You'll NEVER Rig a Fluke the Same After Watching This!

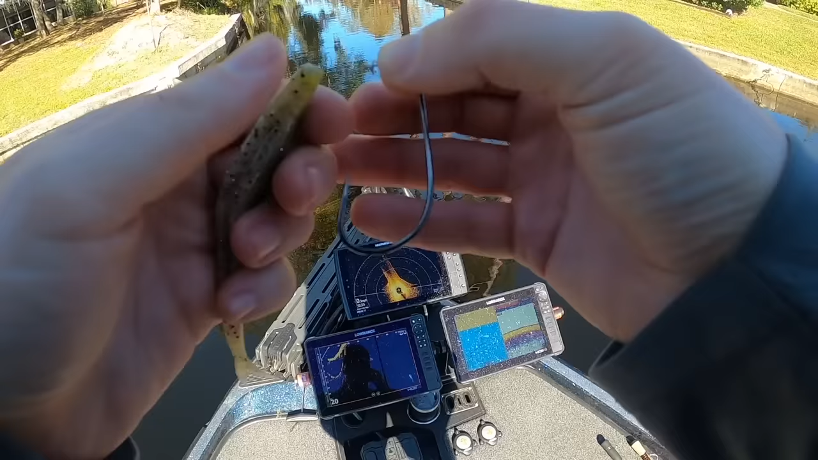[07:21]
So all you do with this bait here to rig it up, I'm just going to take this centering pin right here and line it up right with the nose of the bait, jam it on in there. And then I'm just going to screw that right up on the hook like you would anything else, a shaky head or whatever technique you're fishing that has a screw lock.